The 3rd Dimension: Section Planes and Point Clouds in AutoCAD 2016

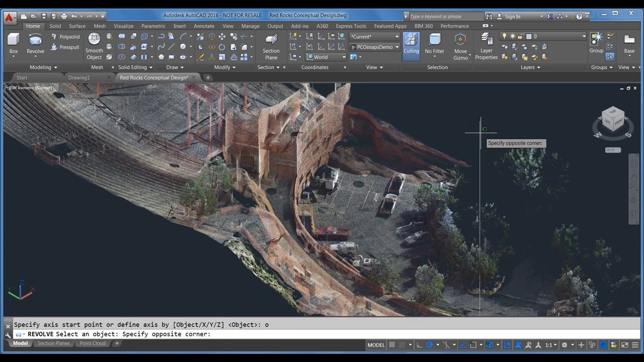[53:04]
And then pick the line, the axis that we want to revolve around. So it's asking me for the axis, but I can also pick an object. So I'm going to say, oh, for object and select this line that we made. Ah, there we go. Okay. So now we get this, um, now we get this surface that's being revolved around that axis. And I want to reverse the direction.
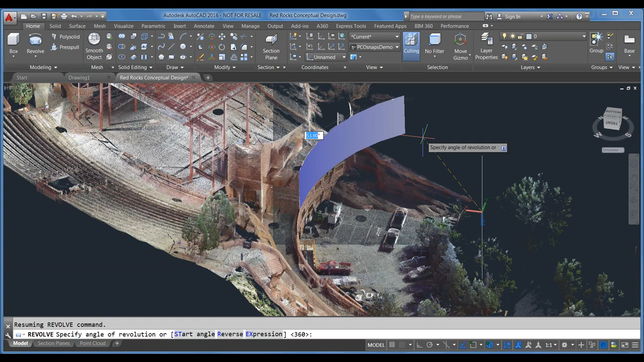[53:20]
So R for reverse. And I can quickly drag this out to where I want it to go.
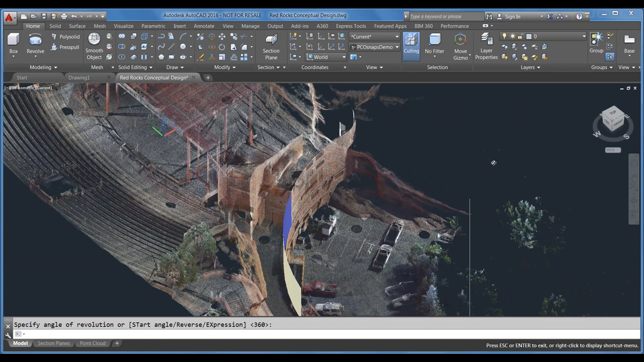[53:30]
And so now I have that geometry projected. And I can continue that wall really quickly.
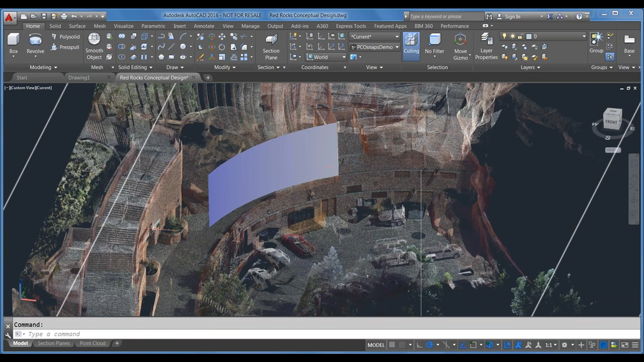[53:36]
That was cool. Yeah. I like that one a lot.
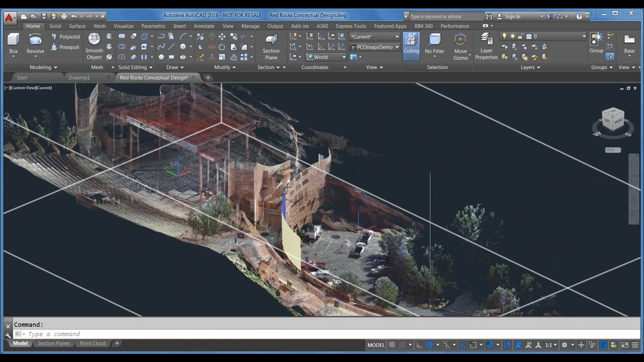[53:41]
Um, all right. So I think that's all I have. Yeah. Okay.
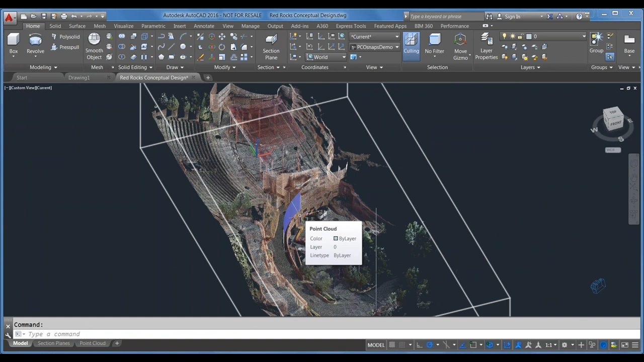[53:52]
That's about everything. Um, cool stuff. Let me just go back to this here. This geometry here was all generated doing the same thing that we just did there.
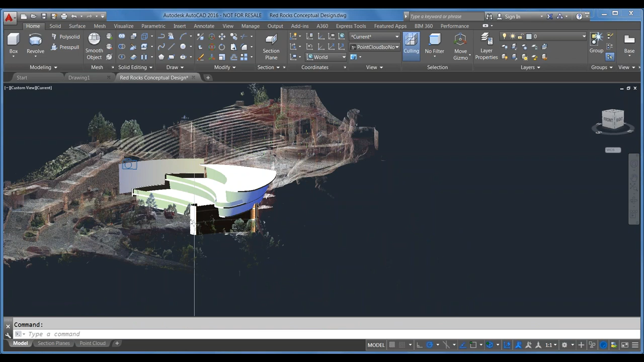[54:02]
It was, uh, helping it interface with the, um, with the point cloud.
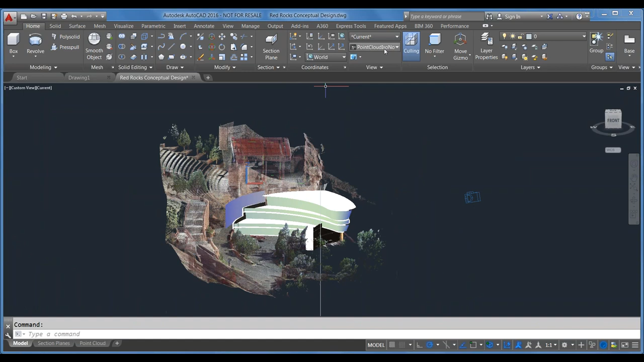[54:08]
So if I jump into that left. Oh, sorry.
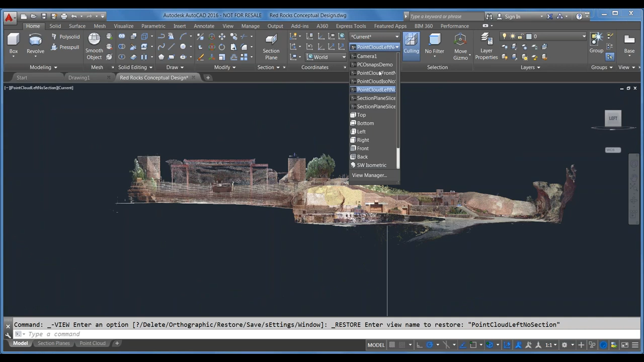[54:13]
No, the front view again. Um, that shows you that geometry within the point cloud there.